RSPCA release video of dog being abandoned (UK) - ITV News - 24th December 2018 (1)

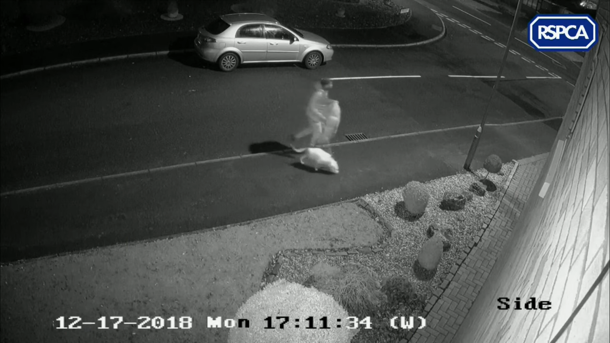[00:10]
CCTV shows a man dumping the Staffordshire Bull Terrier's basket on a pavement in a residential estate in Stoke-on-Trent last week. The dog is then seen jumping at the car window before it drives off. He's believed to be about two years old and has been named...